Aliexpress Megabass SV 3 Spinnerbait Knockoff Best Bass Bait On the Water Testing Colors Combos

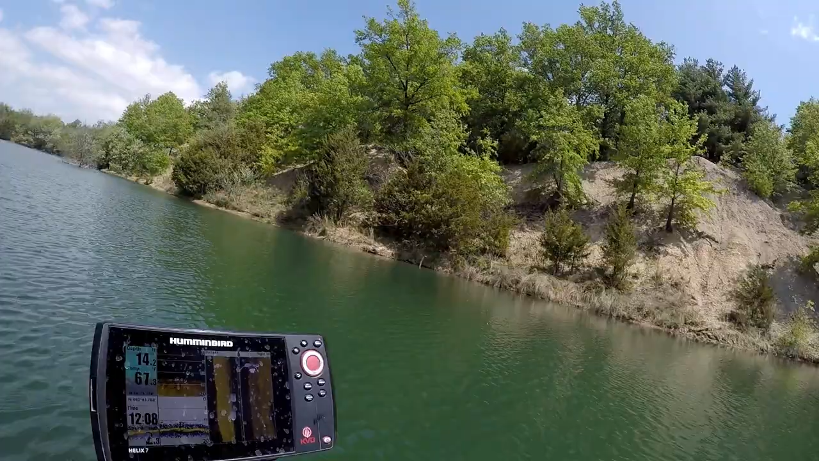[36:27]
so we've been here about four four and a half hours uh 60 water